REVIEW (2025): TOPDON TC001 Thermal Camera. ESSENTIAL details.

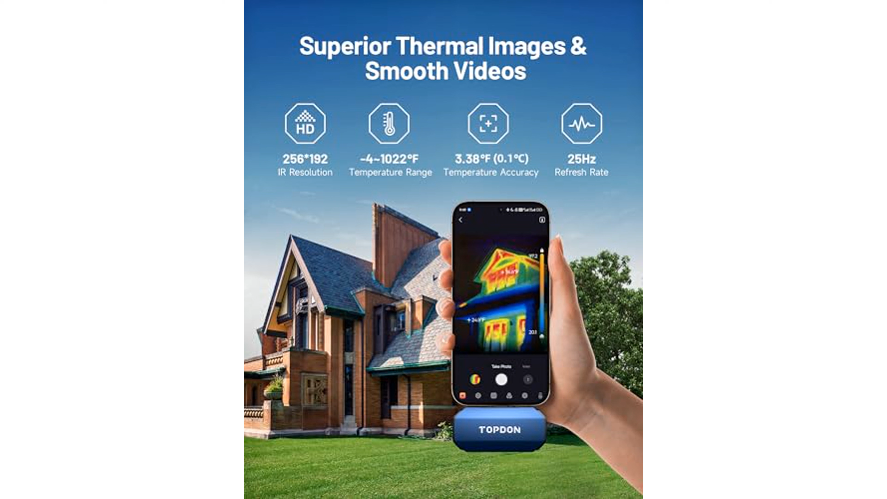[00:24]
Users can benefit from various dimensions and nine color palettes in the TC001 app, allowing them to monitor temperatures in multiple areas simultaneously and customize the display to their preferences.
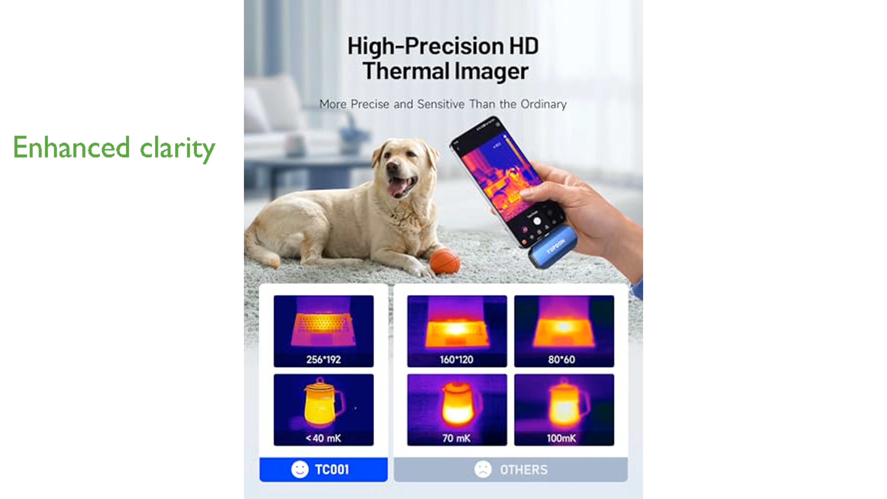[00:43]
Top-Dawn's image enhancement technology significantly improves the clarity and detail of thermal images by adjusting sharpness and contrast, and it also includes an image fusion function for combining IR and visible images.
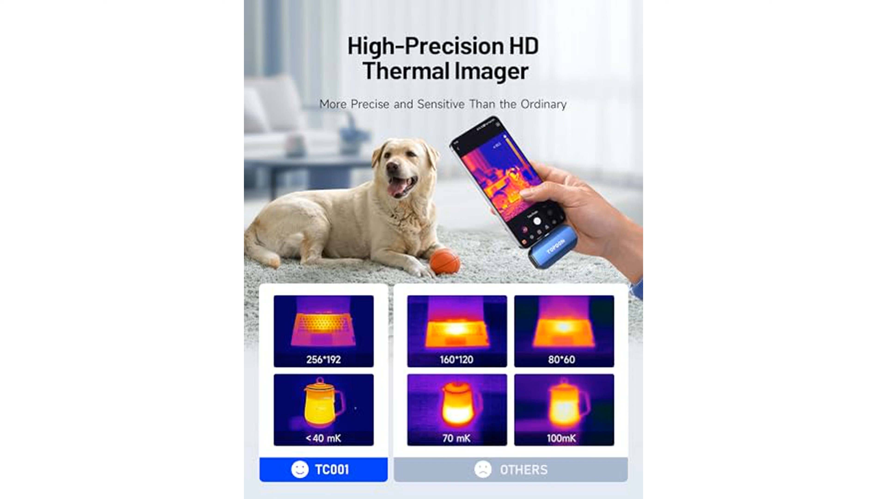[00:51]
Compact and lightweight at just one ounce,